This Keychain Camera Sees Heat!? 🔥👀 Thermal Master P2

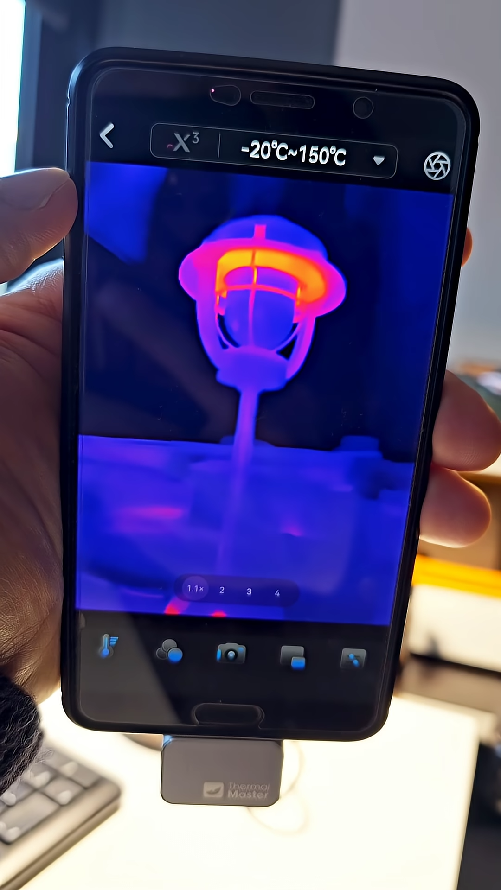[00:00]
This is the world's smallest thermal camera attached
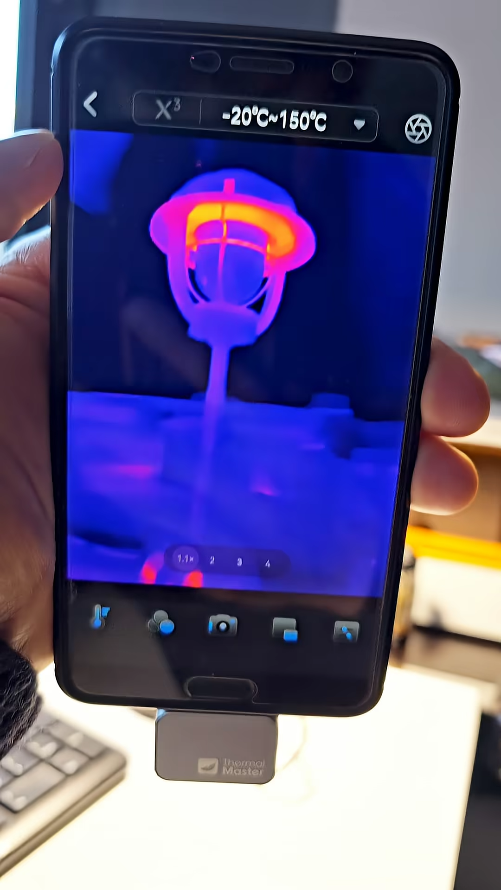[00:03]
to my phone here and it's just like a little USB dongle you know about two to three centimeters by another three centimeters and fits in your
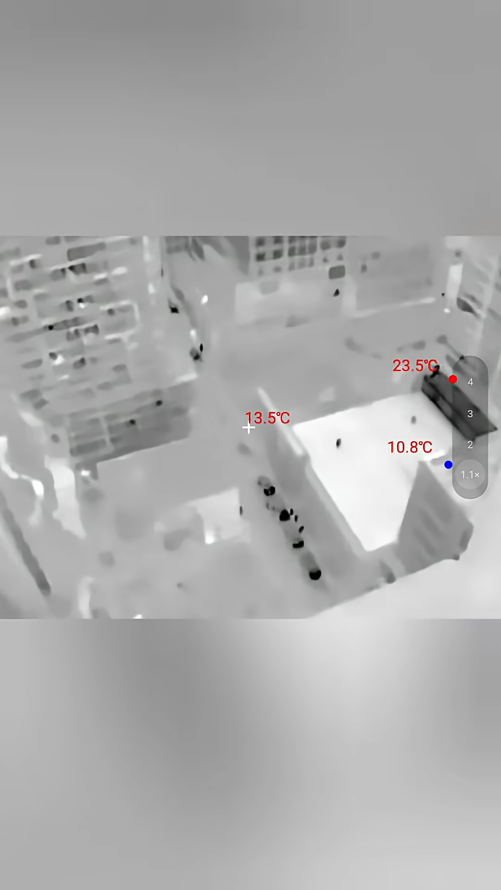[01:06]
On screen: spot 13.5°C, max 23.5°C, min 10.8°C
It's amazing that you can see the people
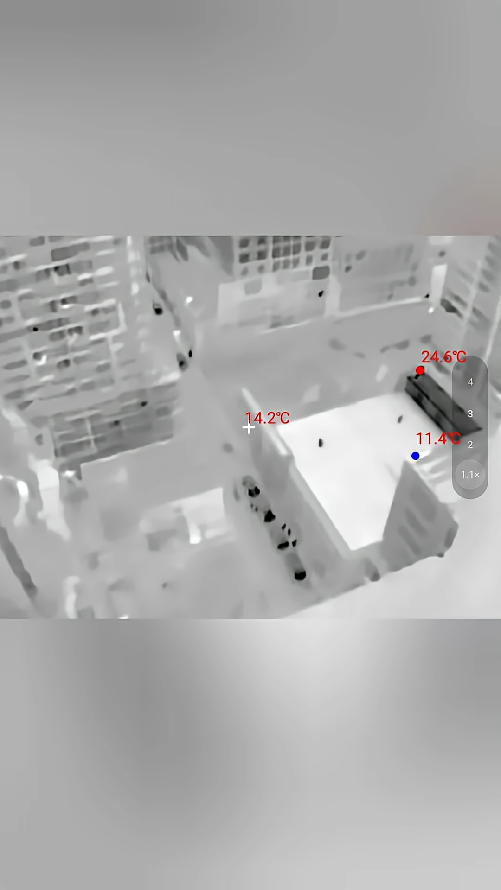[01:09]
On screen: spot 14.2°C, max 24.6°C, min 11.4°C
walking down the bottom there and
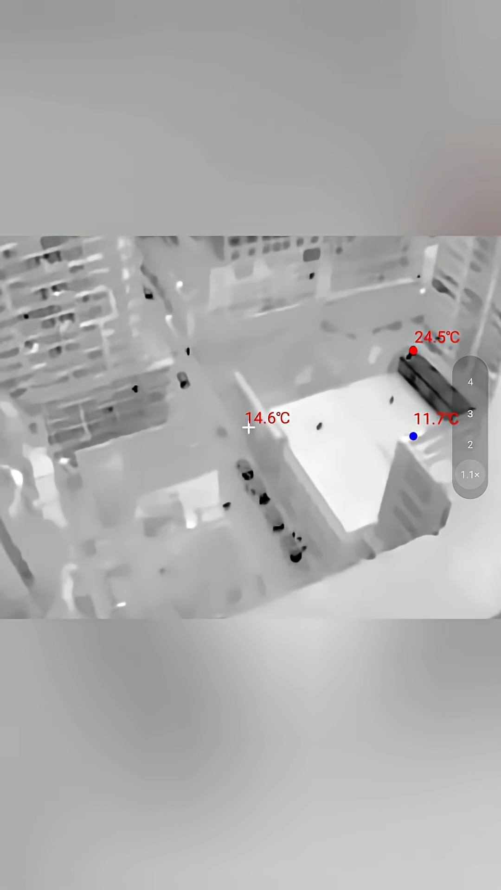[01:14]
you can take a couple of people there to the right playing tennis and just on that court here.
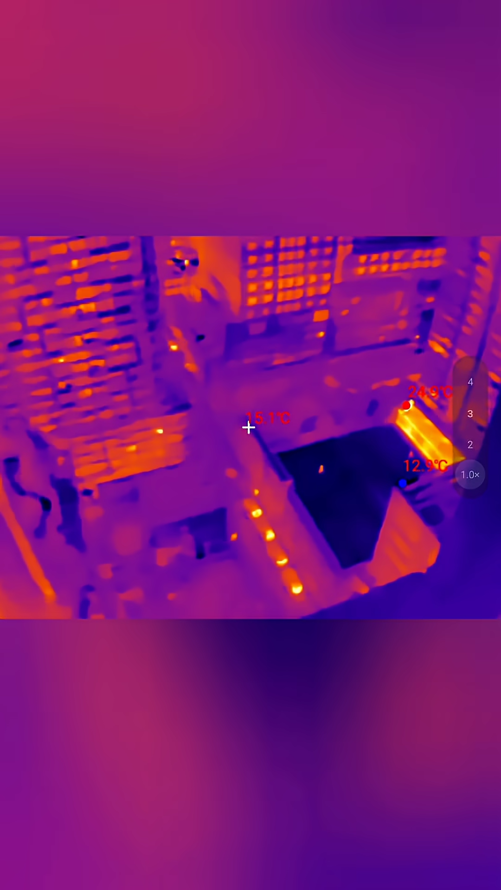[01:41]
this is the red hot mode,
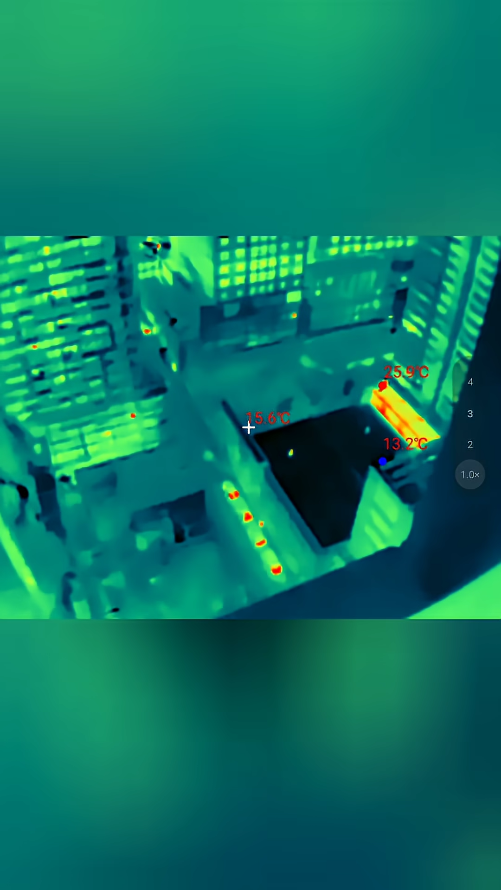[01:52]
On screen: min 13.2°C
don't really like that one, jungle, also not a big fan of these, this one's cool, low light, hmm, that's a pool there to the right over here,
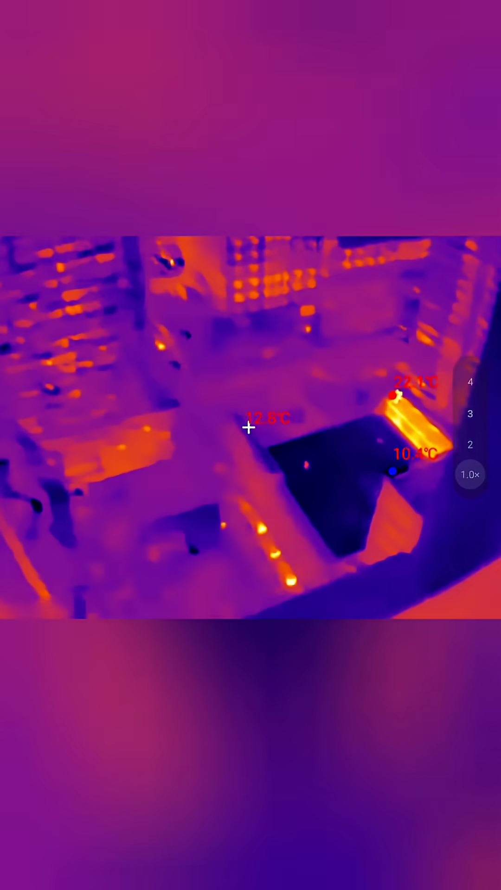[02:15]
I think the best ones are these three,
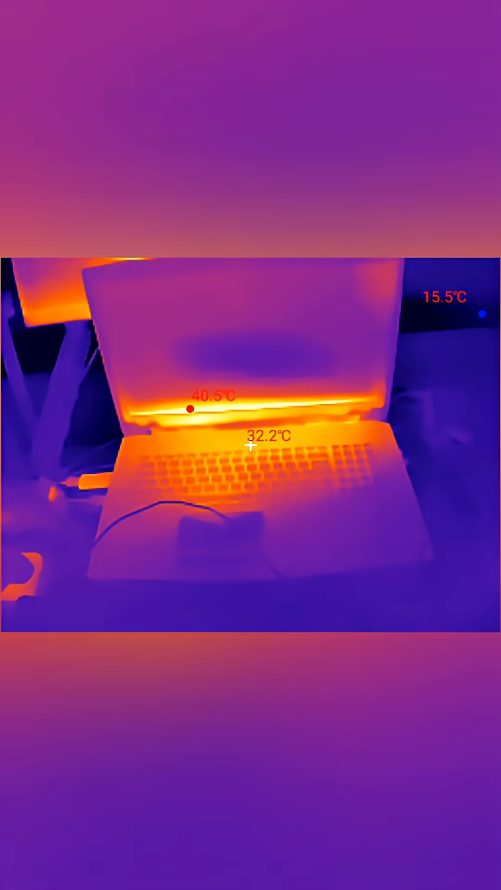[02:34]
On screen: spot 32.2°C, max 40.5°C, min 15.5°C
And off, on, off, power points underneath,
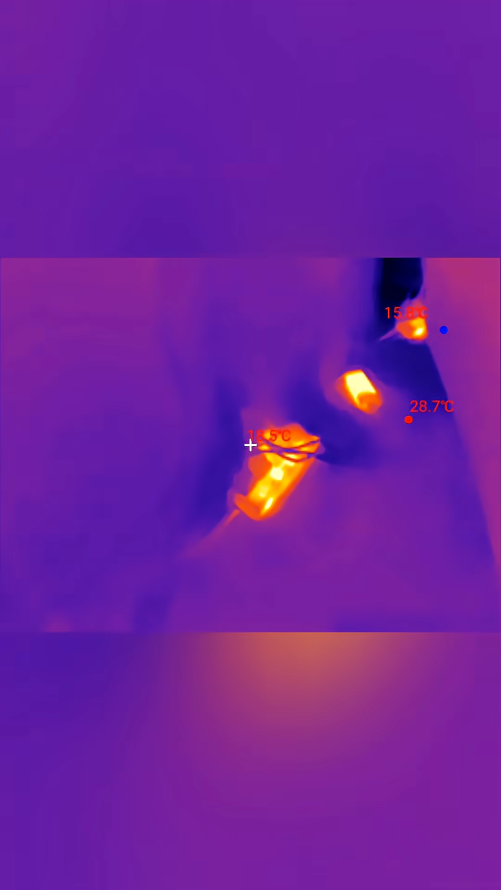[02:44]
it's working quite well for stuff up close. Thank you, cheers! yum